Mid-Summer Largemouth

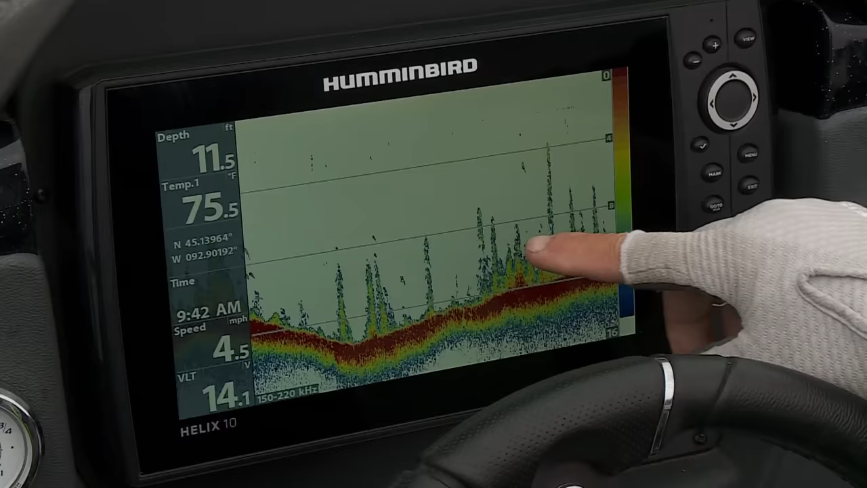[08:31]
On screen: depth 11.5 ft, water 75.5°F, speed 4.5 mph
We've been really fishing the perimeter of a deep weed edge, just like 10 to 12 foot of water, and casting these DT-10s up along,
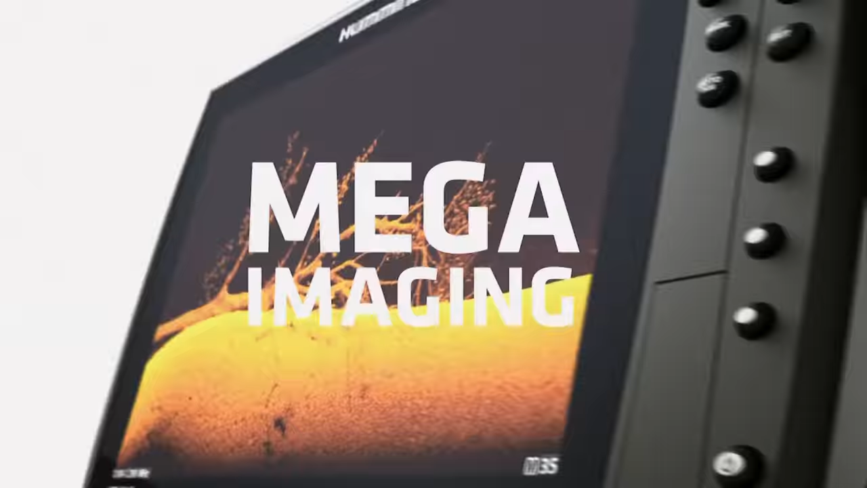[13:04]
New Mega Imaging Plus uses high-frequency sonar
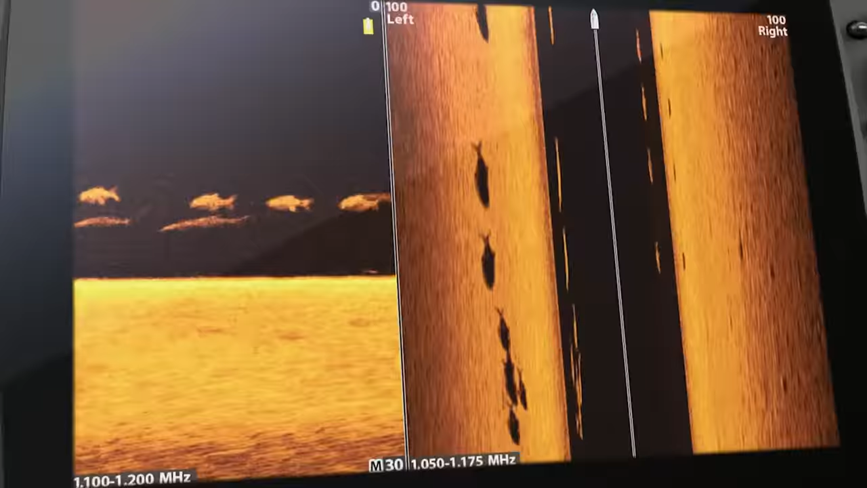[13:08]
to show you fish and structure up to 200 feet below your boat and 200 feet out to either side.
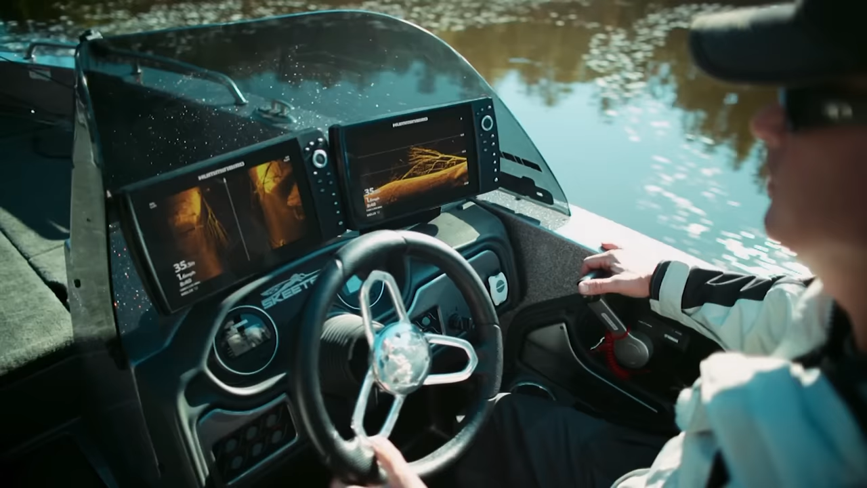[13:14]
No more secrets, no more guesswork,
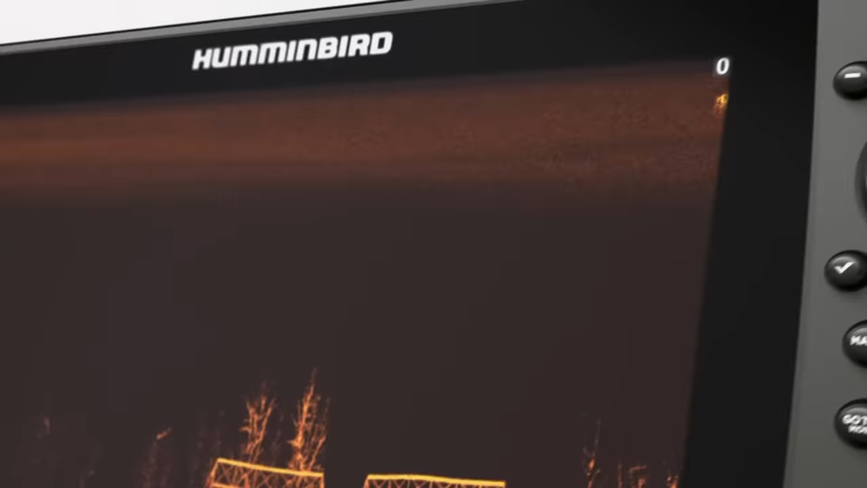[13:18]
just a clearer picture of the world below,
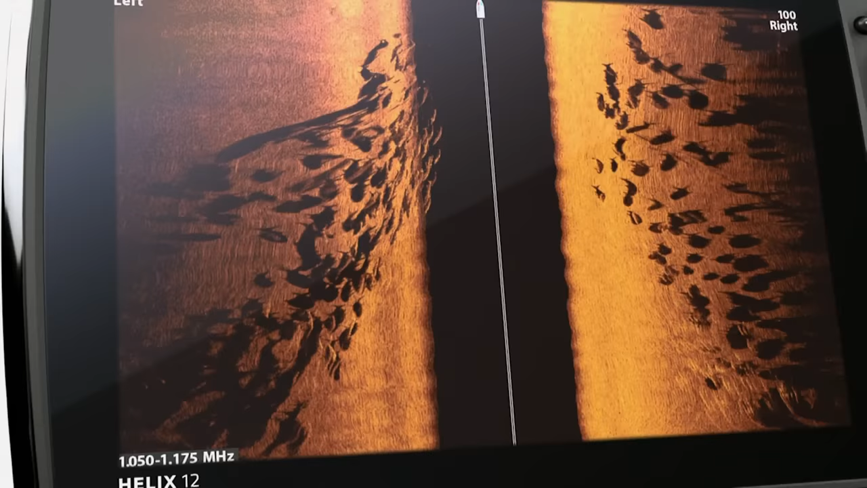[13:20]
down to a fish's species and direction.
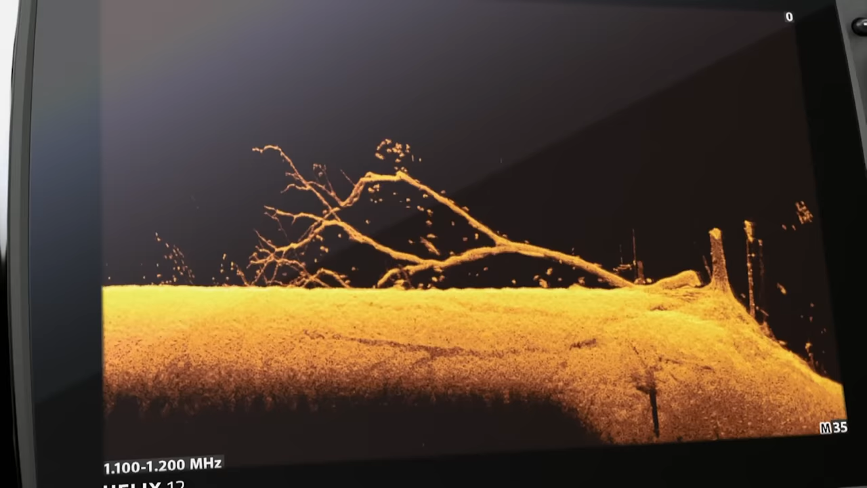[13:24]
Because more detail means more of this. Whoa.
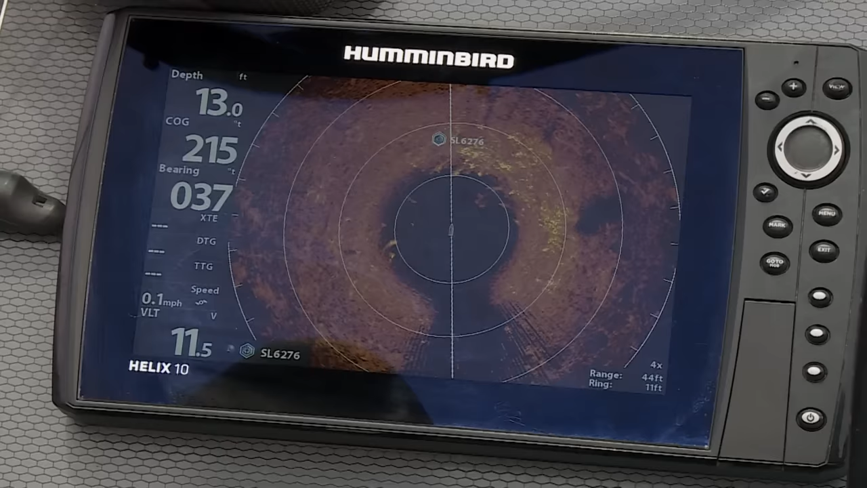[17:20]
On screen: depth 13.0 ft, speed 0.1 mph
As you can see here, just watch this right in here, and you can see these are actually fish that are in this weed bed.
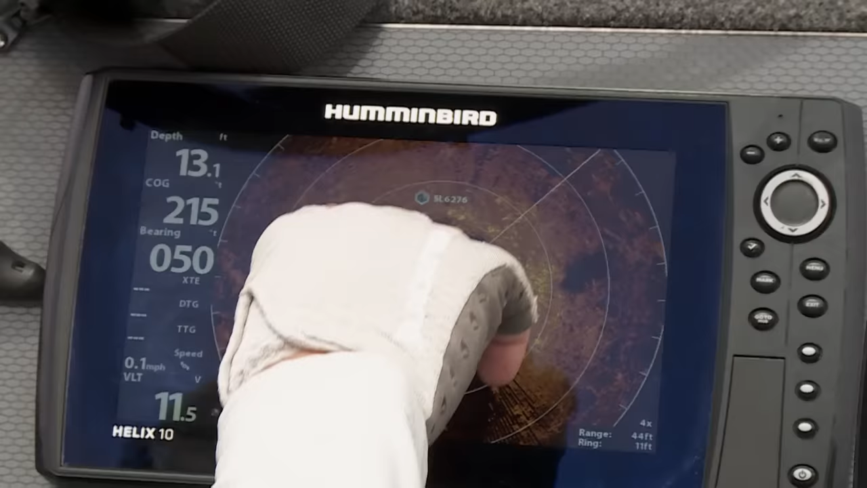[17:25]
On screen: depth 13.1 ft, speed 0.1 mph
You can see the weeds. This is directly below the boat, and then I have a bigger, thicker clumps of weeds out to my right.
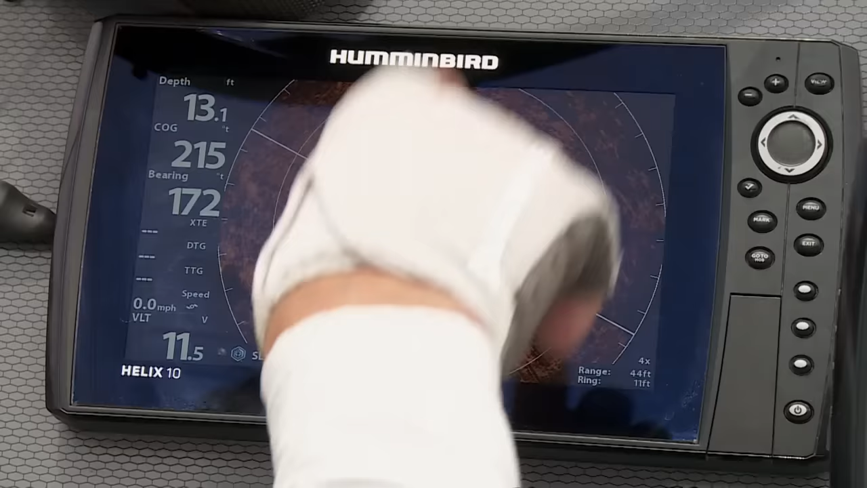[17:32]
On screen: depth 13.1 ft, speed 0.0 mph
At 3 o'clock, the boat is pointing forward. I'm in a spot lock position, but you'll notice actually how when you sit in and watch and I get on points, a lot of times I actually see the fish moving around me.
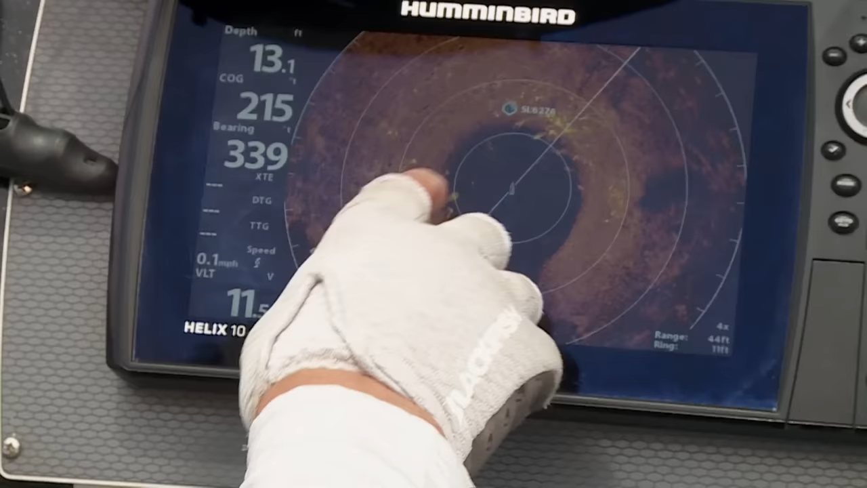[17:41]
On screen: depth 13.1 ft, speed 0.1 mph
I'll see the bluegills moving amongst the weed clumps.
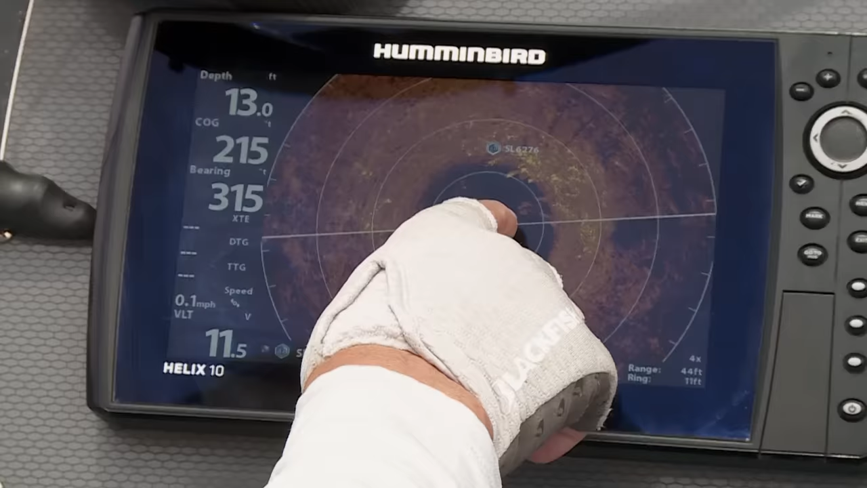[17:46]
On screen: depth 13.0 ft, speed 0.1 mph
And not only that, you'll see bass in given situations. Just a little while ago, I had a whole pack of them, like right at the 3 o'clock zone.
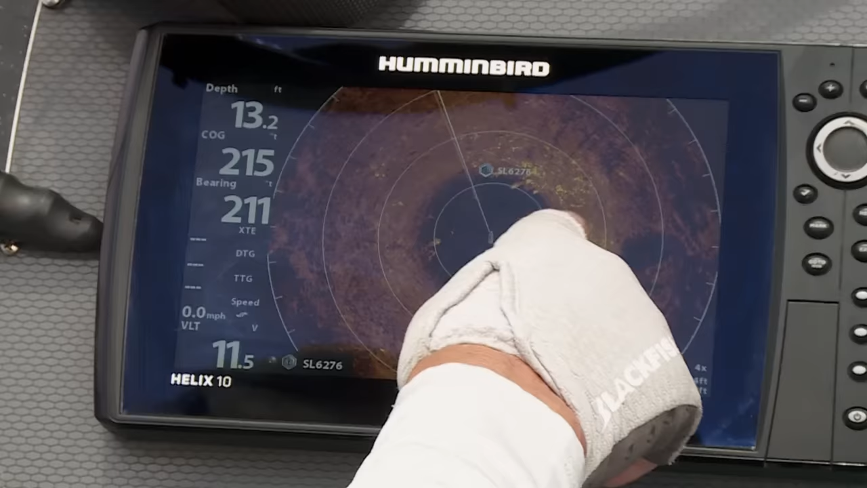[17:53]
On screen: depth 13.2 ft, speed 0.0 mph
And that's where Dan and I had that last little series of fish there.
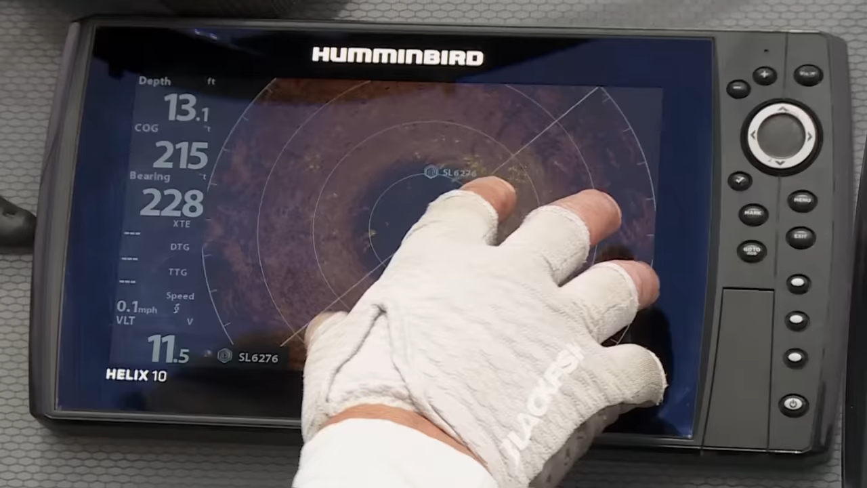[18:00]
On screen: depth 13.1 ft, speed 0.1 mph
But it's a really interesting technology. This type of, you know, new sonar technology is really changing the face of fishing today.